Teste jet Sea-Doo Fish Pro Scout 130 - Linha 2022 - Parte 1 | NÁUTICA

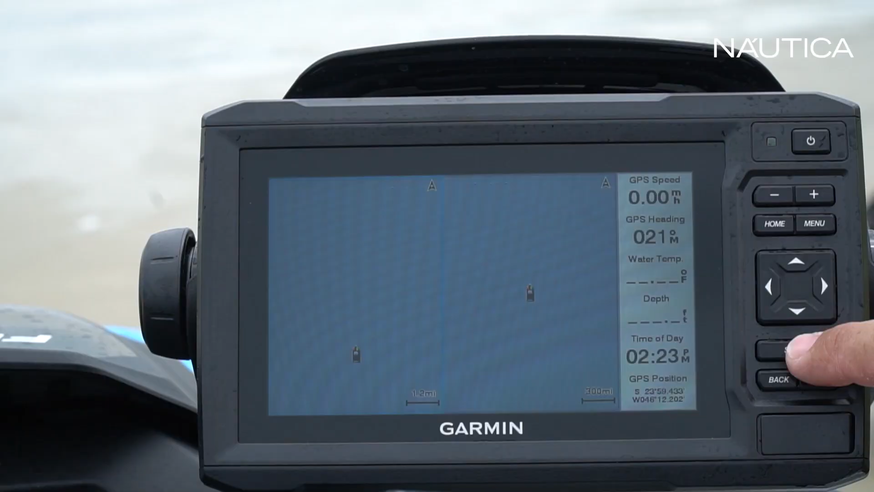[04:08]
Começo aqui, no painel, uma tela de 6 polegadas, um Fish Finder com carta náutica, com 6 polegadas, que você pode utilizar, obviamente,